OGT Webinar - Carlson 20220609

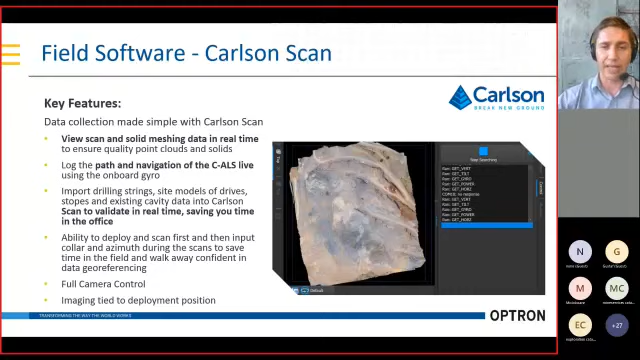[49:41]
Okay, that what you can see there, that's a point cloud of the surface of the mine. So you can import that, you can bring in your design model for your underground operations. This is now what's happening during deployment. Here you can now already see how you're going into that specific stope of that, you know, or area of interest. And then once the scan has been completed, you'll be able to now have visuals of your stope. You can measure it up.
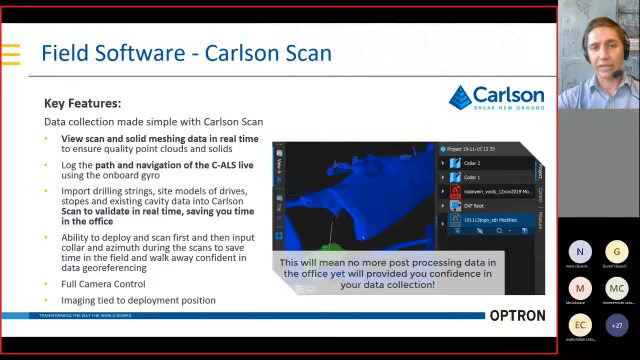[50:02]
That white line is basically the trajectory to get into that stope. And then next up is basically if you need to know what is that volume and the area of your void,